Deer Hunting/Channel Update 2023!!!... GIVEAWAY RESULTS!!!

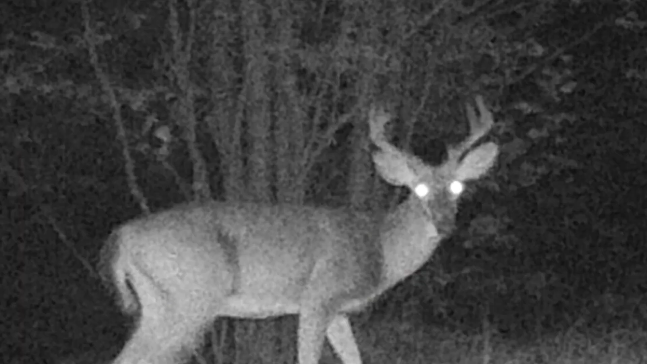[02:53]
and we got some decent bucks on camera but a lot of them are nocturnal we're getting some daylight photos of the bucks but that's promising I had an encounter with